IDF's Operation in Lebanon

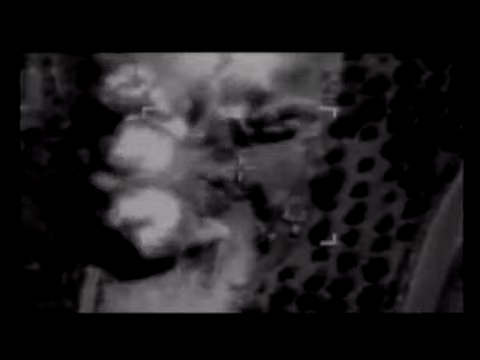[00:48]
Hezbollah continues to declare they're not using civilians as human shields, but these pictures show otherwise.